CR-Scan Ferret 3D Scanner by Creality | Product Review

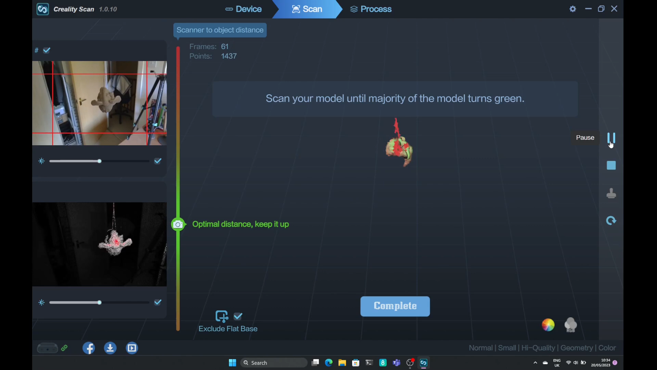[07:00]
away the gauge on the left will change as you can see at the moment that gauge is stationary because I'm standing still with the scanner locked into position
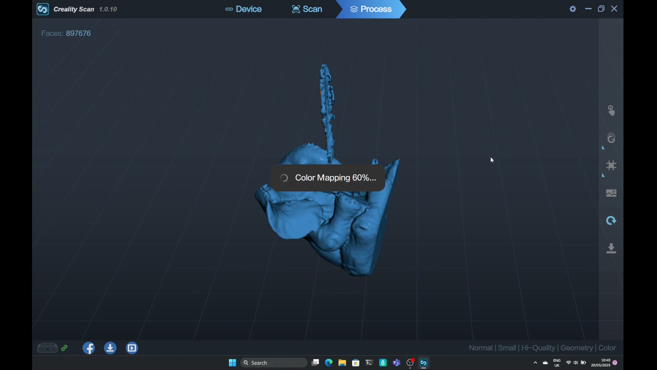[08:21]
going to import it into a piece of software those models are going to be big and you may need to do something called decimate the mesh to
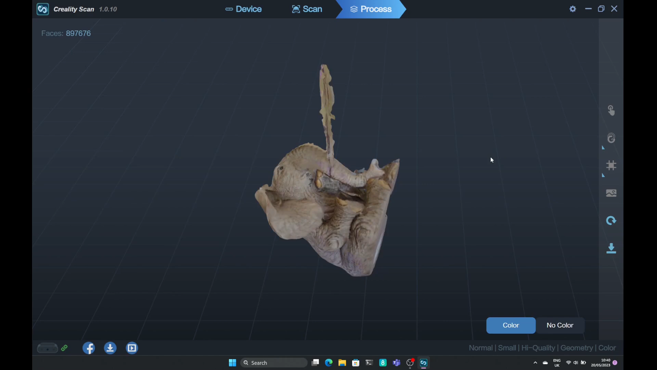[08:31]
create a smaller model we see the object here with the texture and it looks like it's done a pretty good job the textures on there it basically looks like the object but the problem
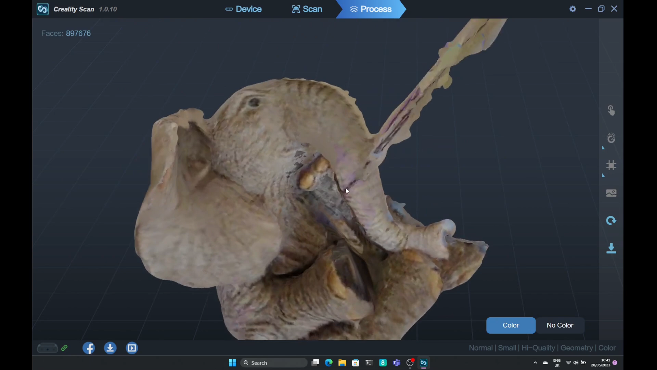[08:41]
comes when we look at the object in its untextured form and
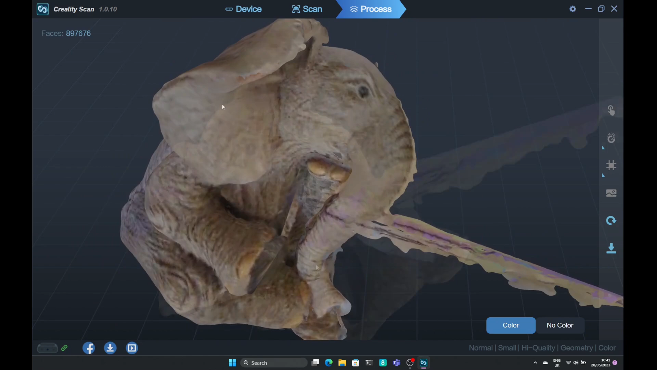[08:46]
we can see where the point cloud has picked up points on that object and done
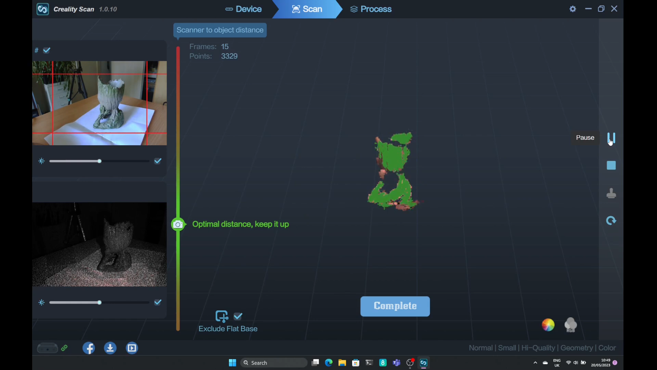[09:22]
really likes textures so if you're going out and doing anything with sculpture or capturing texture surfaces then this is going to come in handy I took a different approach with this one I took more of a lazy susan approach so I took a piece of paper placed it on top of that and rotated the paper around and
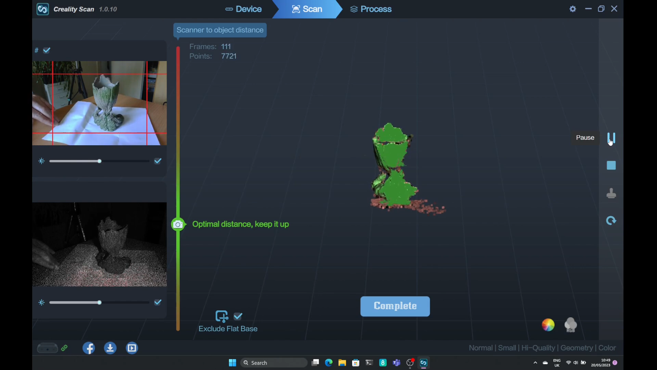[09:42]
I think with something like a lazy susan this is going to be much easier to use and you'll see later on when I took another scan of
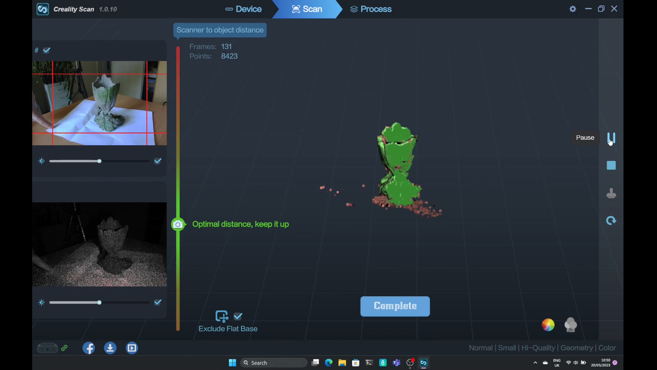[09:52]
my microphone holder that I took that approach and I had
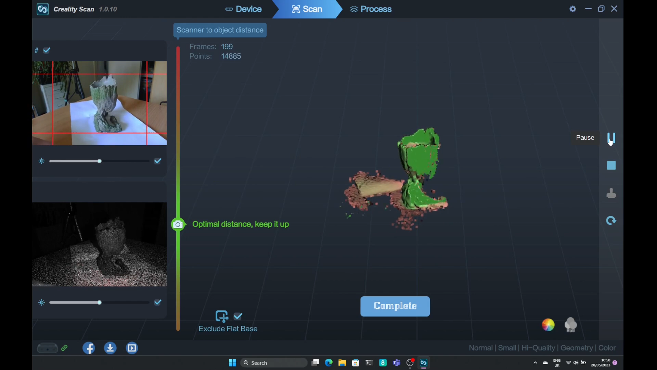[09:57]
a much better success so the scanning basically was the same I
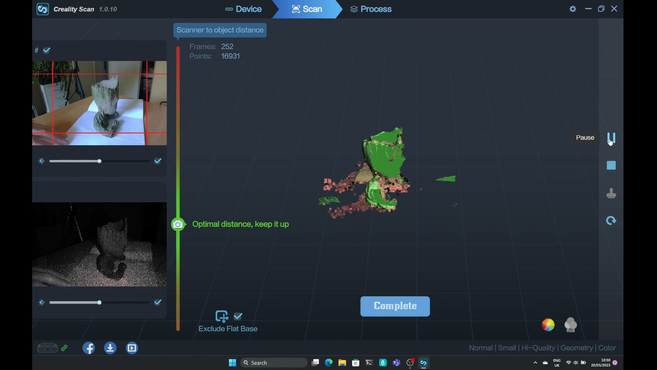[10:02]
did miss parts this scan what you're looking for is the whole model to go green but you'll see as I pick the scanner up to get the top then
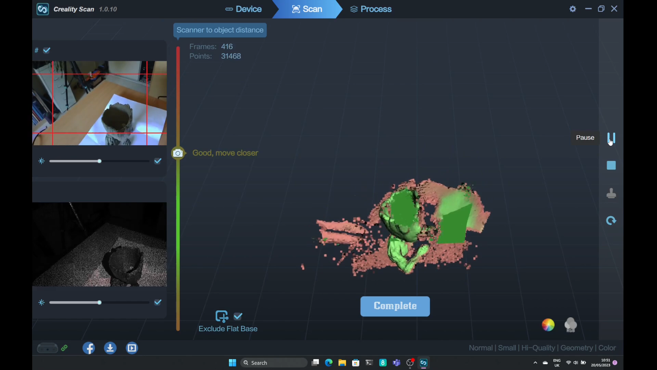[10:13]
that's where the problems start occurring and it can be quite disorientating when you look in the screen looking at the gauge and also looking at how much of that model has been made
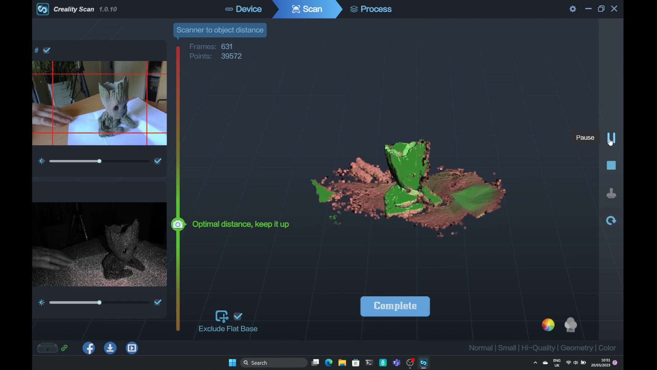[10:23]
green you can get into a bit of a state this needs some practice to
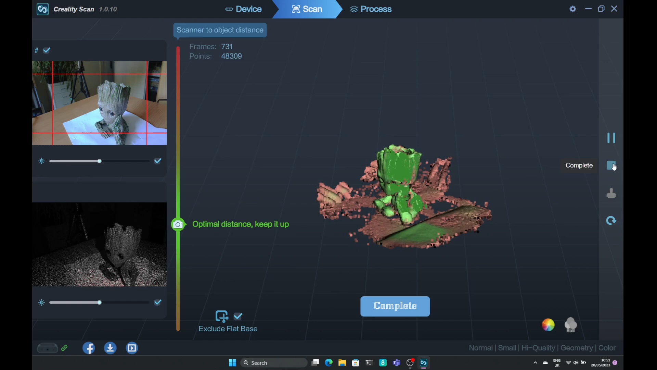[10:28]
use once you've got some time under your belt then it should be much more easier to capture these
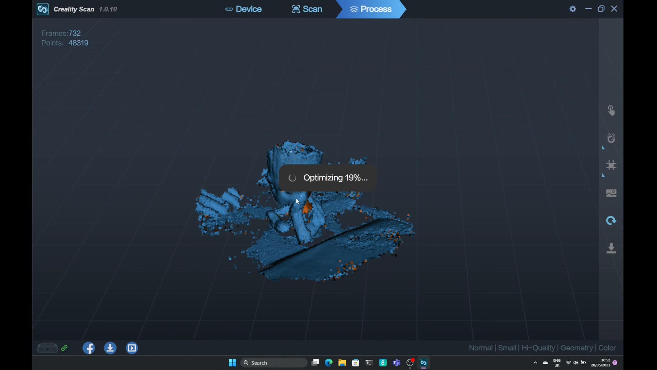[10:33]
scans again I use the default settings when meshing and the results come out quite good looking at this model because it's highly textured
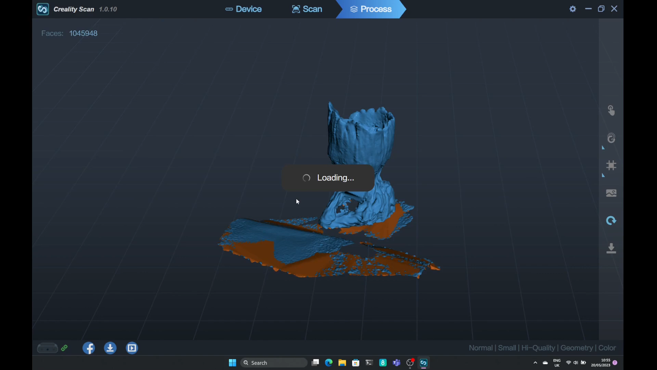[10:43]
then you can see that we don't really have much problems
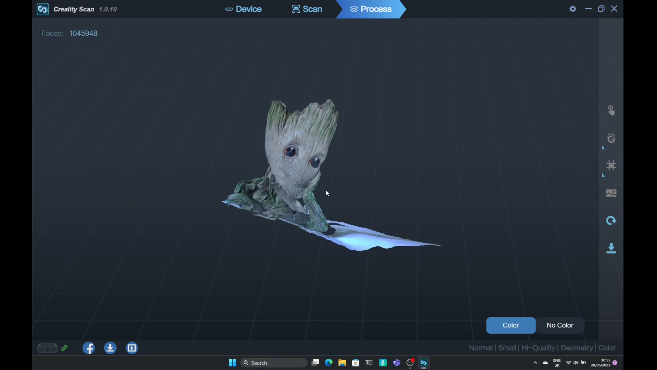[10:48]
with the model itself I did miss a large part of this model around the
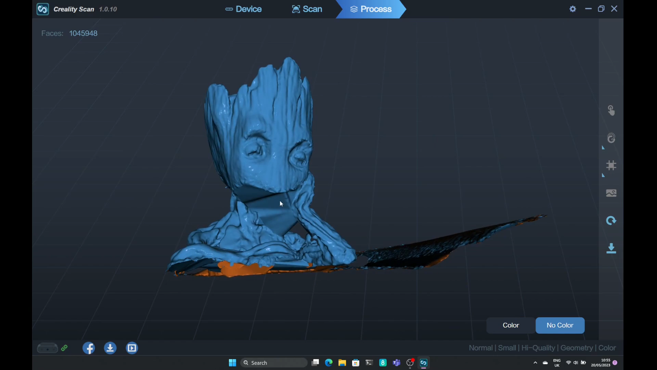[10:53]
face but that was through my own error the next item I
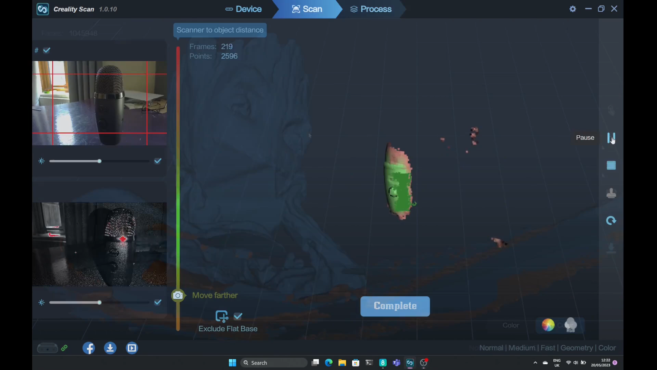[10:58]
wanted to scan my microphone well this was a totally different story it took me
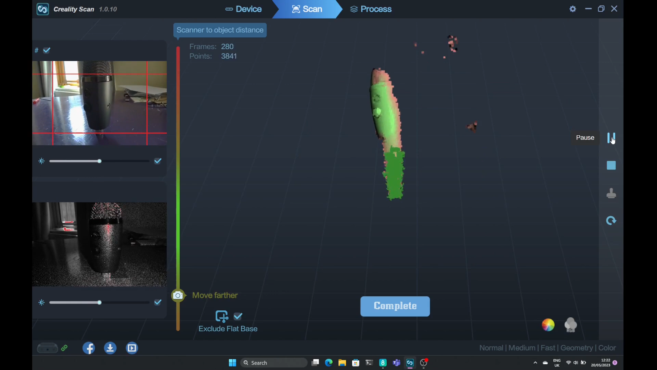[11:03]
around about 12 attempts even more to actually get the model that I wanted over
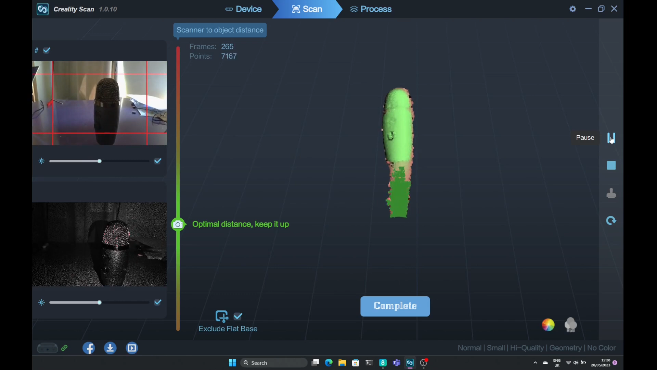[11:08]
and over I tried to scan this and well you can see I was getting some very bizarre
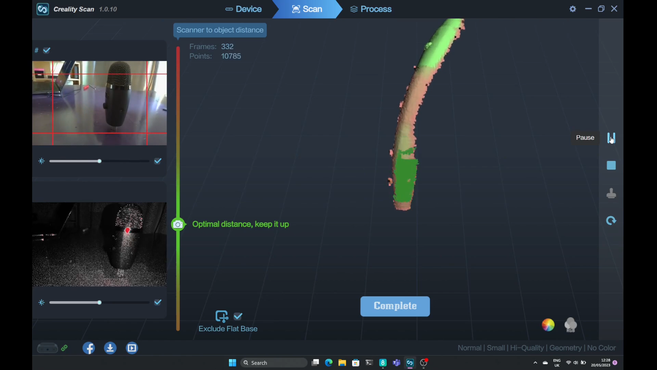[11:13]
results even to the point where the model flipped upside down there was something going on
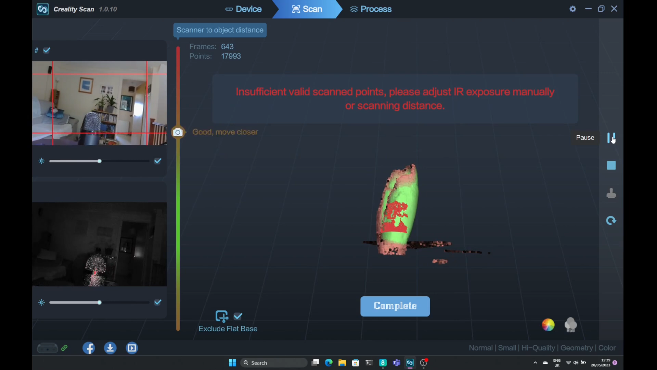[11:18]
I tried to cover it in markers I tried to make the surface less reflective I did not
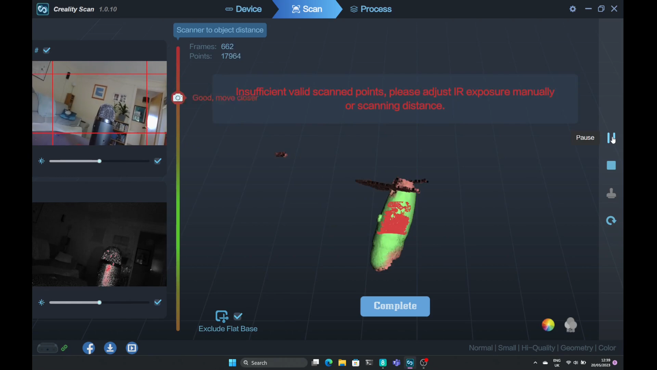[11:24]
know what it was it was only when I looked at the infrared feedback that
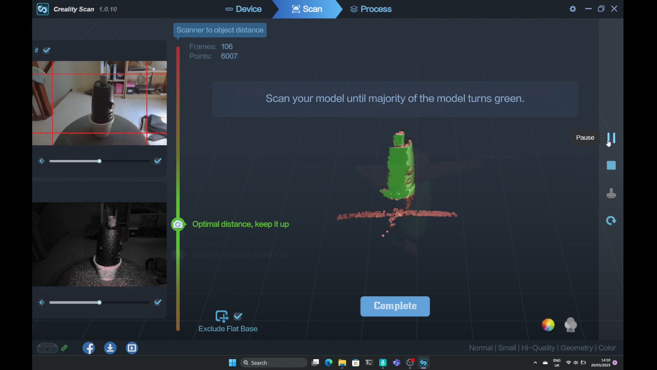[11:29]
I noticed I was getting a fuzz from the top of the microphone the
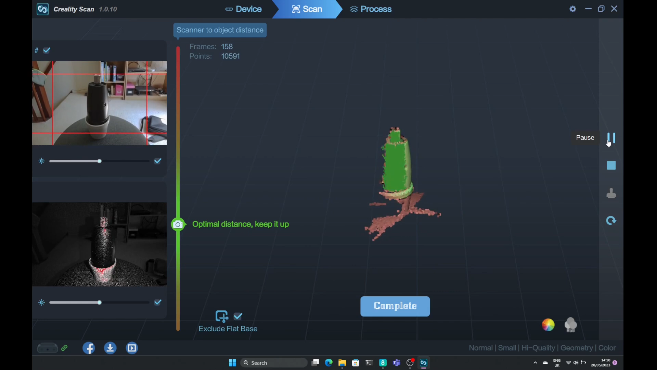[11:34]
sensor was getting confused with the holes and the reflectivity of the top of the microphone cone so I decided again to take a lazy Susan approach and
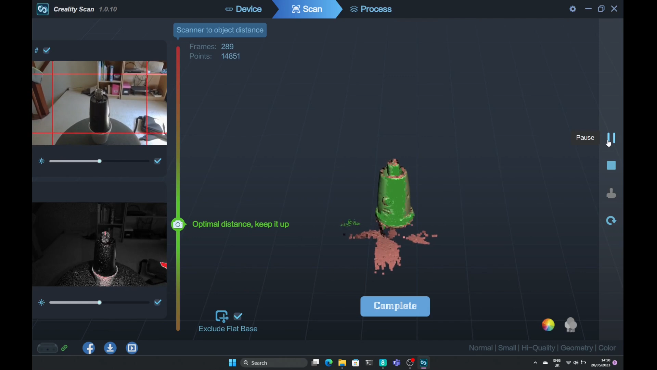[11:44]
place it upside down in a small plastic cup
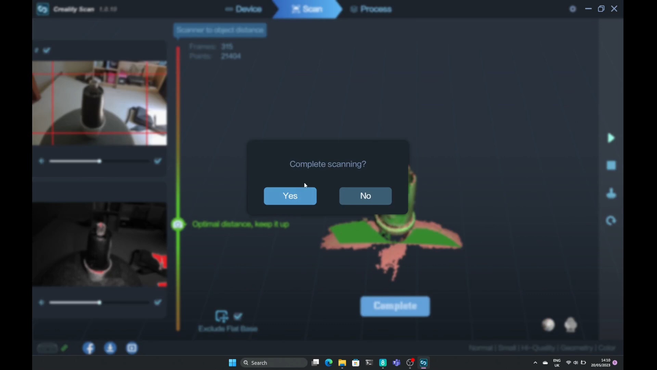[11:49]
straight away this proved effective and I was able to get the model that I wanted so